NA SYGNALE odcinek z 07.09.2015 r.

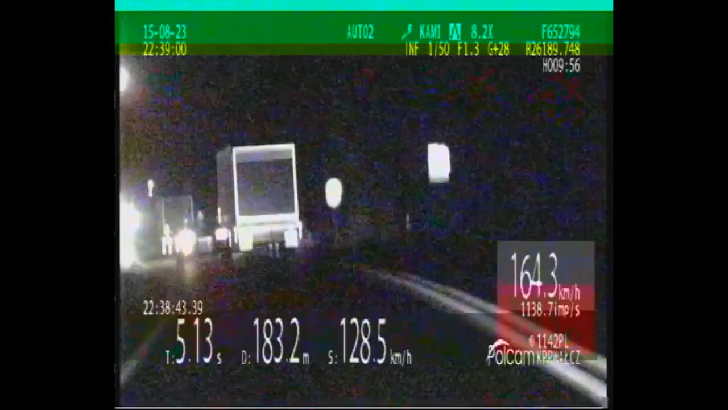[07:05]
Kierowca nie stosował się do obowiązujących znaków pionowych, jak i znaków poziomych.